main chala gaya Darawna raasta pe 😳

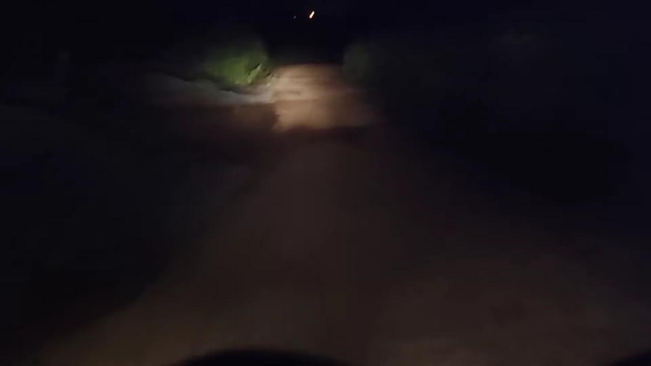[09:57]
रस्ते से जा रहे हैं हम लोग देख लो एक बार इस रास्ता है
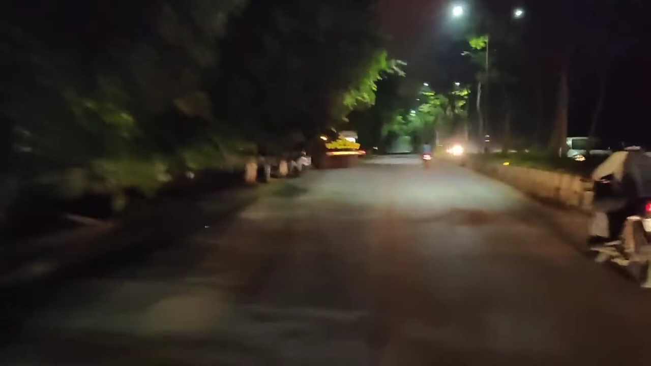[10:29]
पर हम लोग रोड पे यहां पर देख लो पापन कैसे लग रहे है अपको बहुत